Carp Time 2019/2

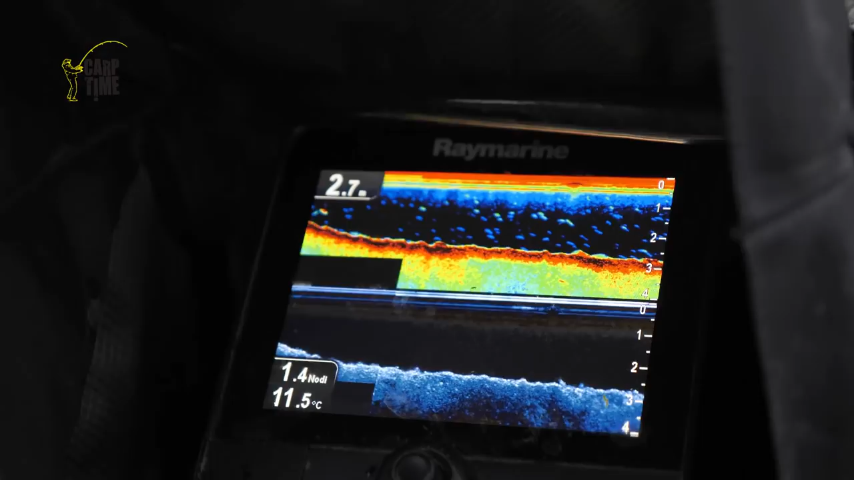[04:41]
On screen: water 11.5°C
Po prvním zlomu se pouze pomalu svažovalo a ve vzdálenosti 550 metrů od břehu byla hloubka okolo 5 metrů.